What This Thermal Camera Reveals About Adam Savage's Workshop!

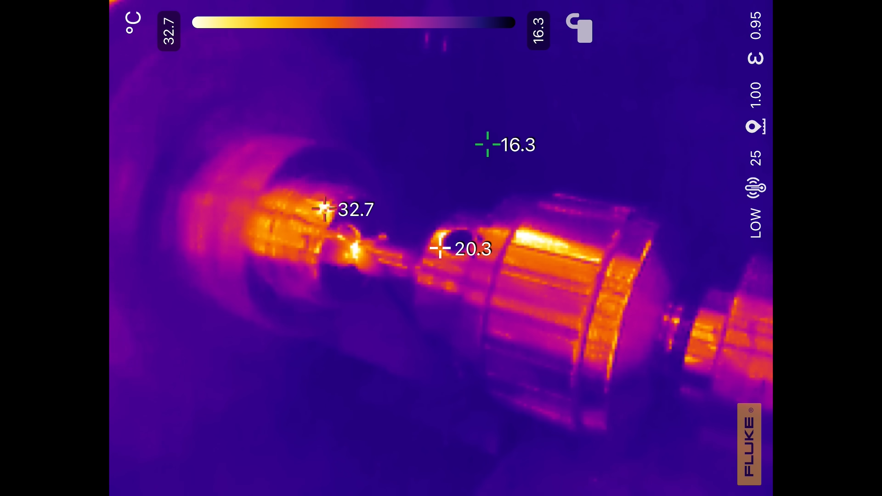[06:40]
On screen: spot 20.3°C, scale top 32.7°C, scale bottom 16.3°C
There you go. You can see that the hole is... Oh, wow. Look at that. Oh, dude.
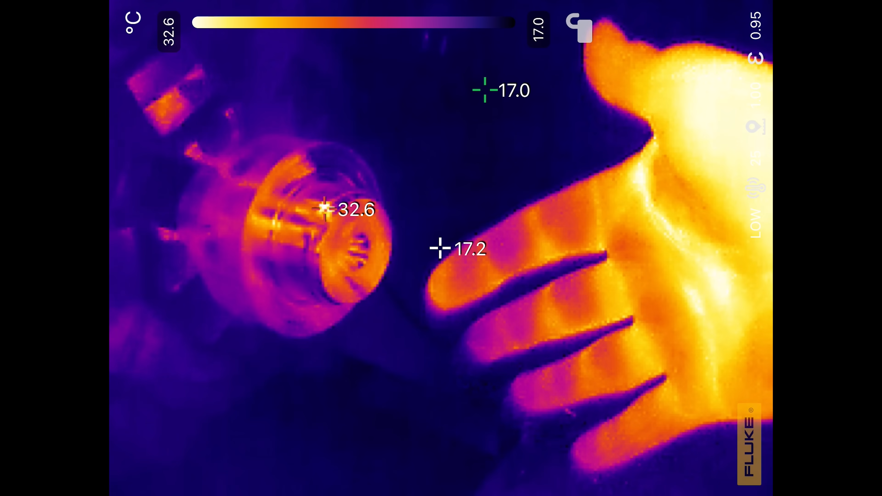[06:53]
On screen: spot 17.2°C, scale top 32.6°C, scale bottom 17.0°C
My heat is reflecting off of the aluminum. It looks like light reflections, but it's not. These aren't photons.
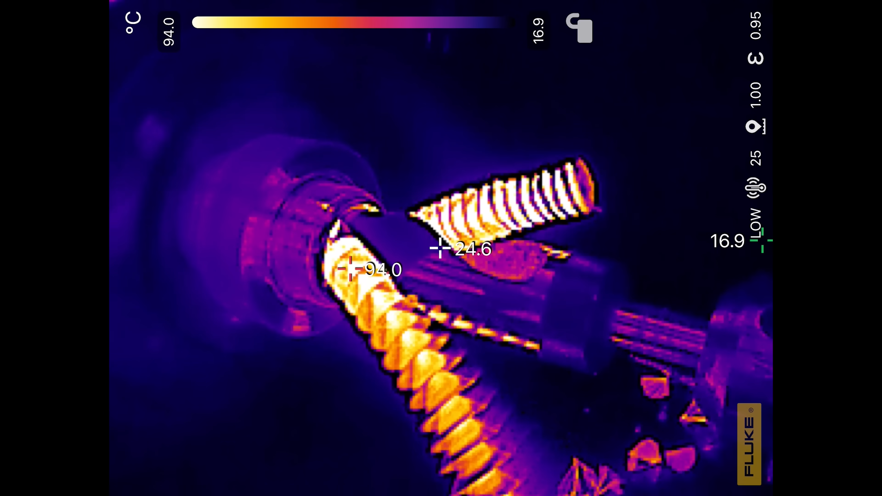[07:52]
On screen: spot 24.6°C, scale top 94.0°C, scale bottom 16.9°C
Yeah. Look at that. Red hot swarm.
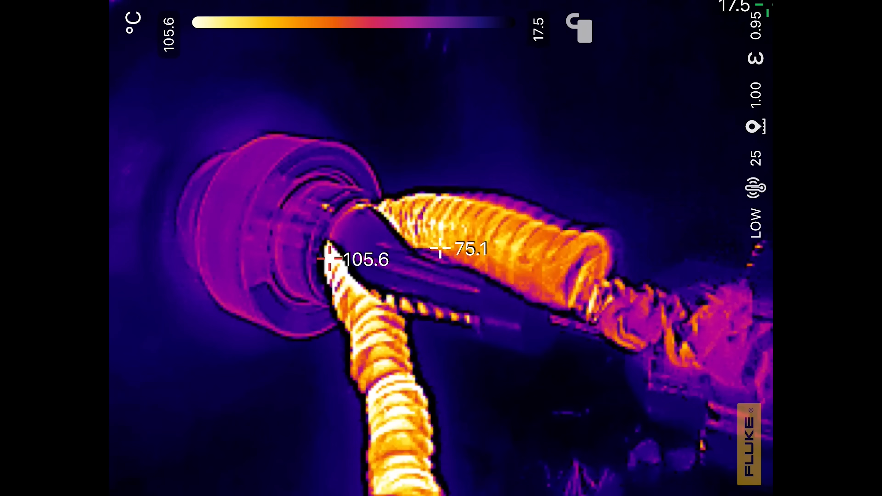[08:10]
On screen: max 105.6°C, scale top 105.6°C, scale bottom 17.5°C
Also, you can see the entire body of the aluminum getting warmer and warmer and warmer.
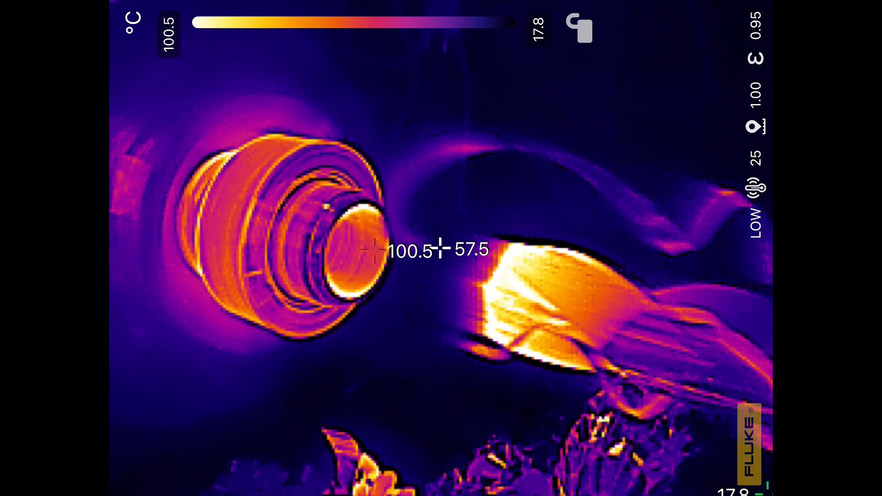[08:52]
On screen: scale top 100.5°C, scale bottom 17.8°C
Look at that. Now, that was actually quite hot. Yeah. It's a... It's about 170 degrees Fahrenheit, give or take.
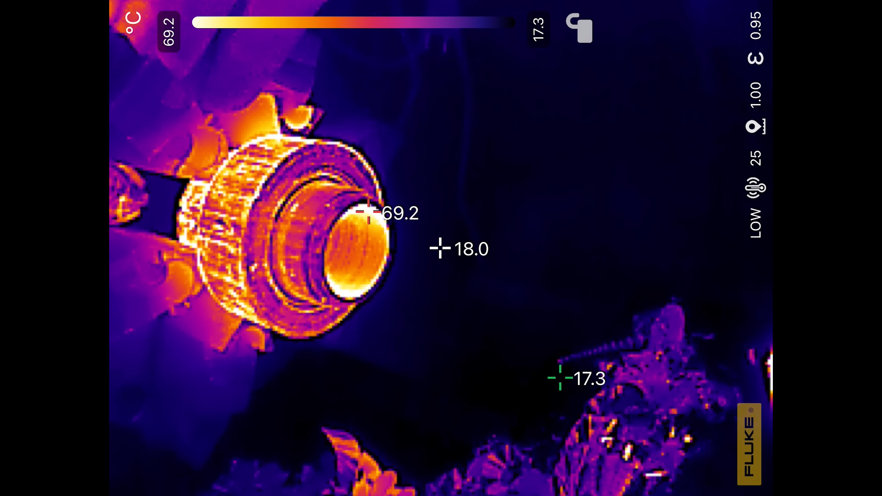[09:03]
On screen: spot 18.0°C, scale top 69.2°C, scale bottom 17.3°C
And... Let's take a look at this drill bit. The steel Deming bit is also going to be fairly warm.
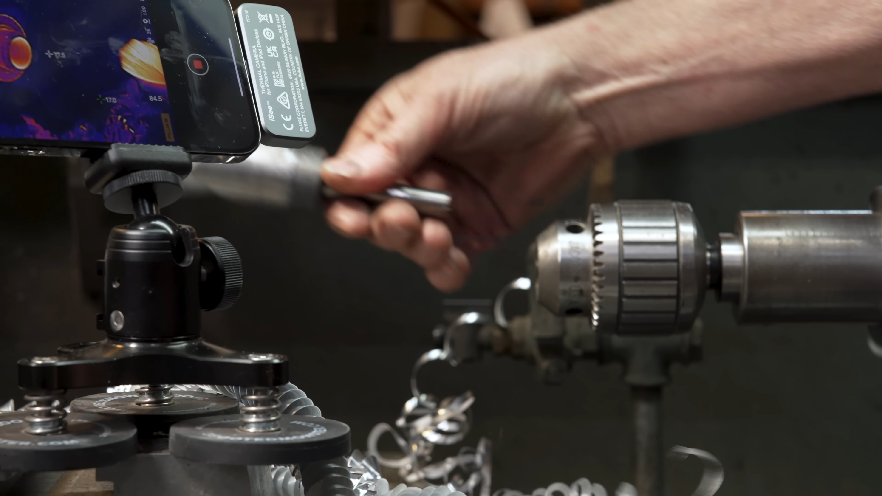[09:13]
Yeah! Look at that.
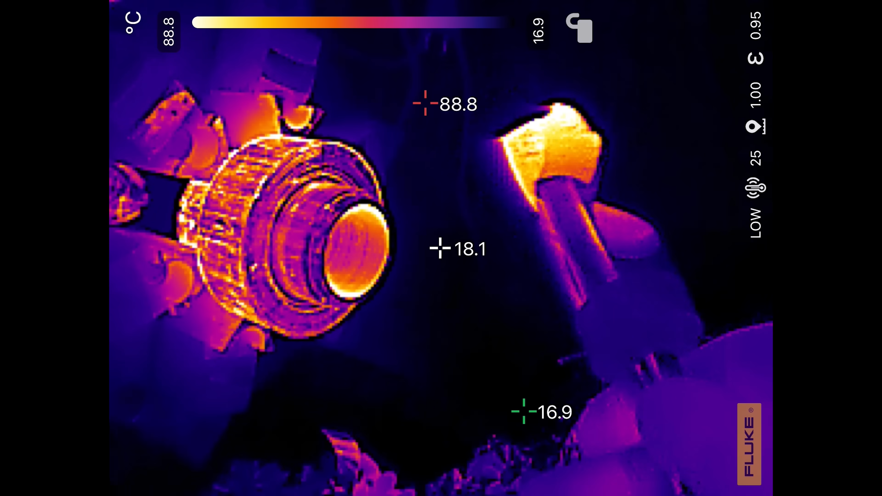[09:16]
On screen: scale top 88.8°C, scale bottom 16.9°C
I mean, I just love that the heat ends up making it look like it's translucent. Wow.
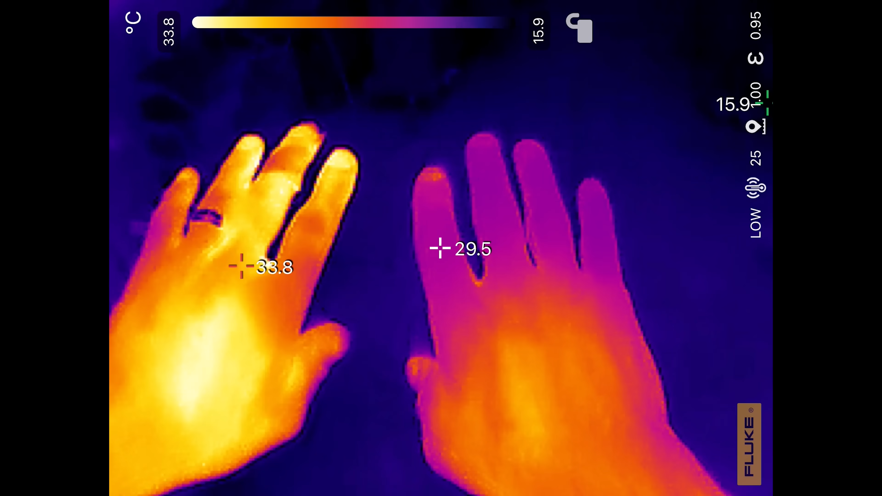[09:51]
On screen: scale top 33.8°C, scale bottom 15.9°C
And, uh, as evidenced on camera, you can see that my right hand fingers are much colder than my left hand fingers.
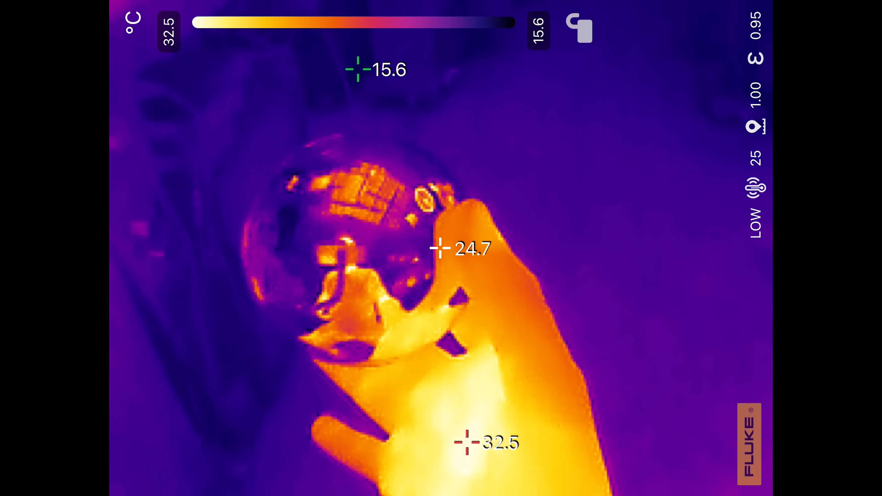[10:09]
On screen: spot 24.7°C, max 32.5°C, min 15.6°C, scale top 32.5°C, scale bottom 15.6°C
Oh, what a shot. Oh, man. Okay.
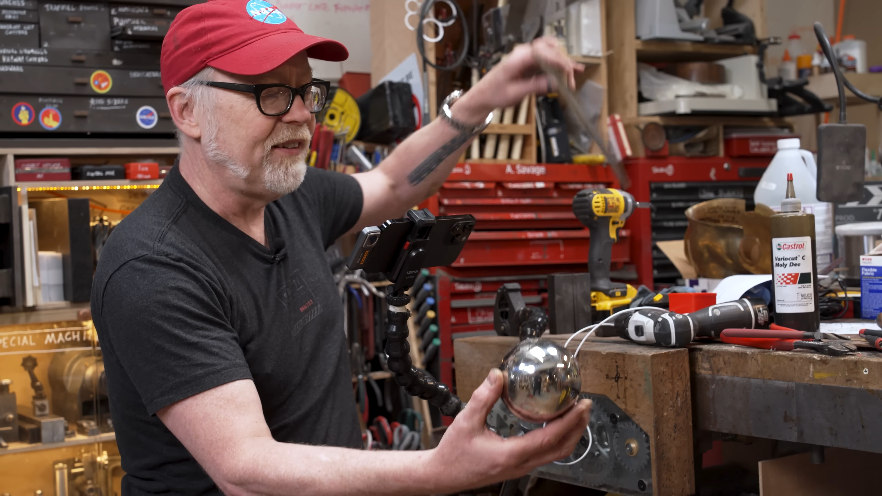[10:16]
Uh, I'm gonna hit this with some of the very hard Scotch-Brite. And I'm just gonna...
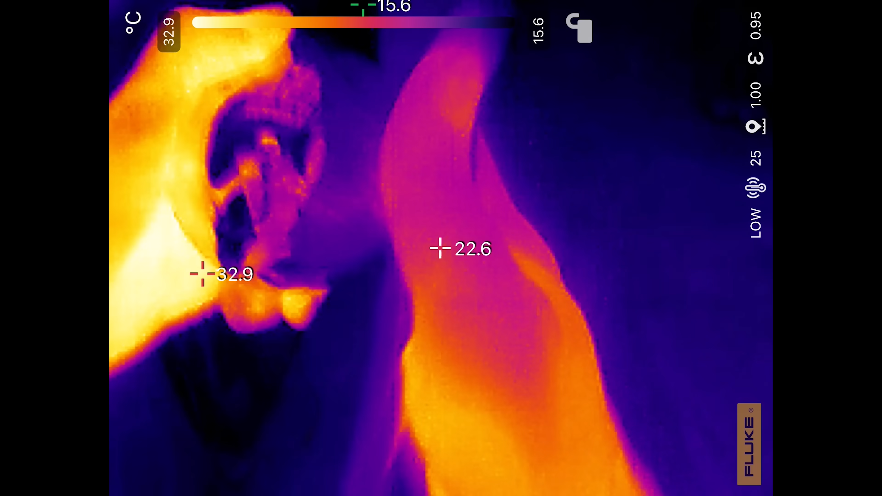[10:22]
On screen: spot 22.6°C, max 32.9°C, scale top 32.9°C, scale bottom 15.6°C
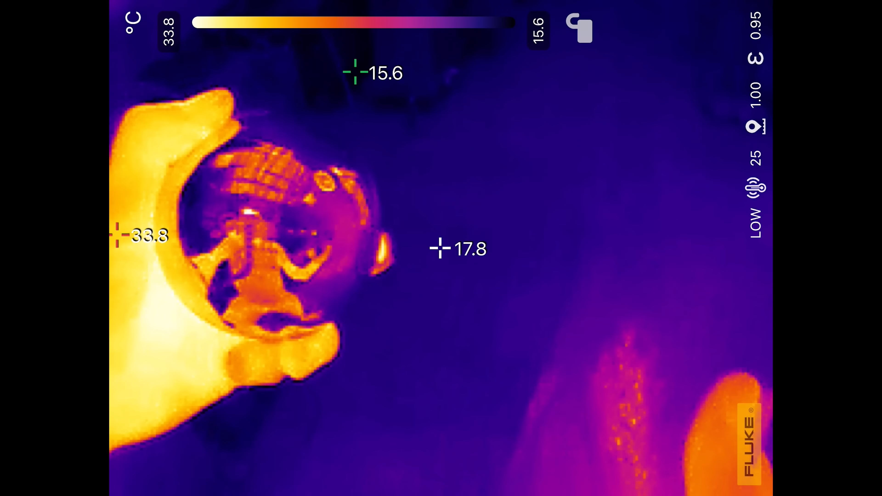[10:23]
On screen: spot 17.8°C, scale top 33.8°C, scale bottom 15.6°C
Oh, yeah. You can see the glowy spot.
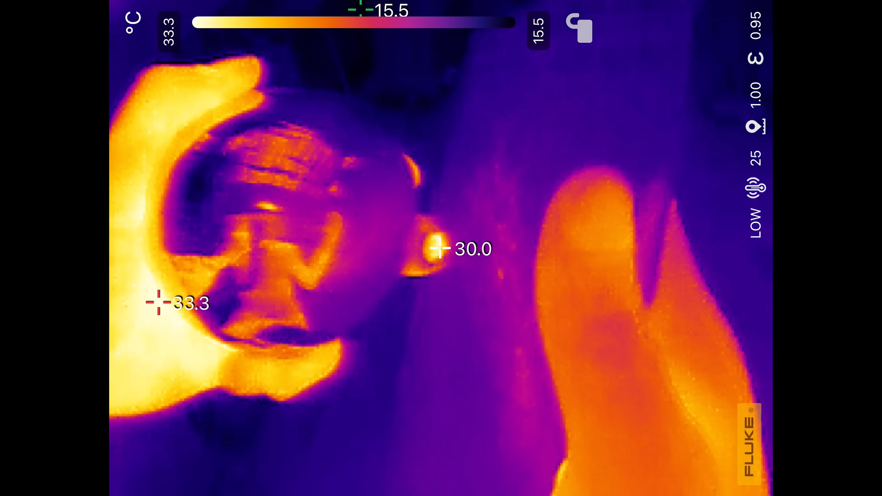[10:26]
On screen: spot 30.0°C, max 33.3°C, min 15.5°C, scale top 33.3°C, scale bottom 15.5°C
But it's also, it's... Oh, the reflections is this whole other feature I hadn't considered.
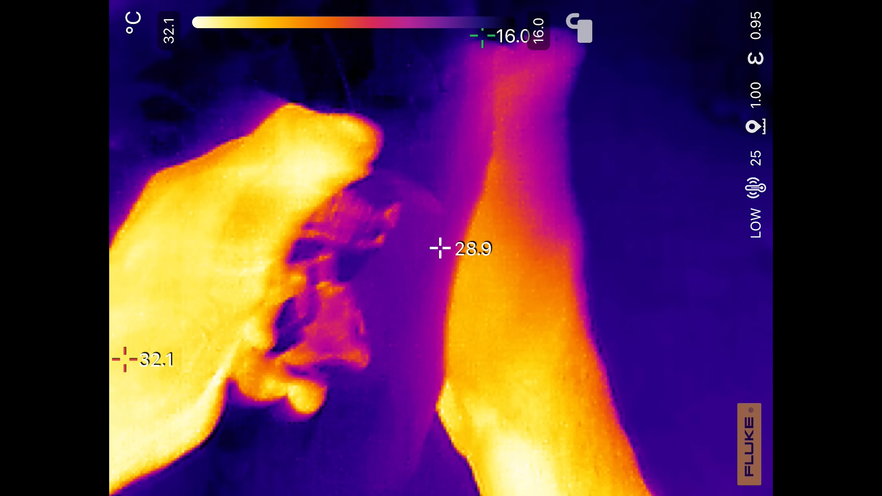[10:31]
On screen: spot 28.9°C, scale top 32.1°C, scale bottom 16.0°C
I've never held anything reflective into a thermal camera.
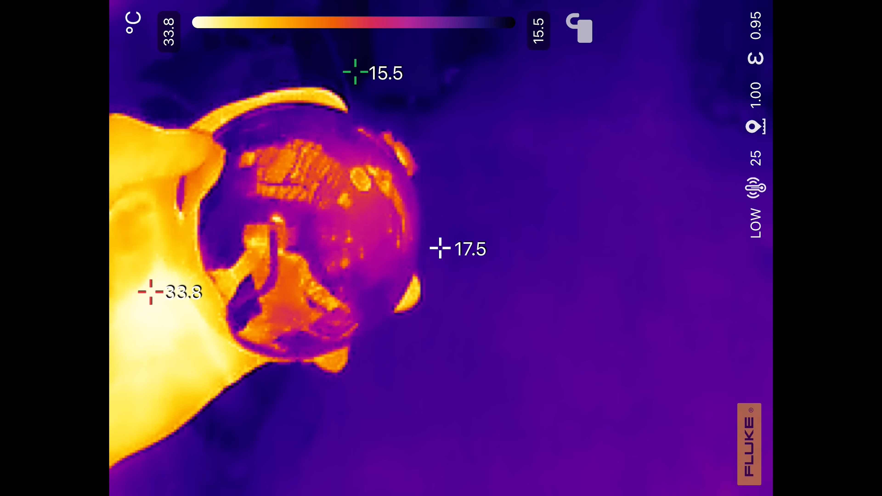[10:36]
On screen: scale top 33.8°C, scale bottom 15.5°C
But, yeah, you can see that the surface is starting to get hot. And where the normal one is about 17 degrees Celsius, the hot part is 23.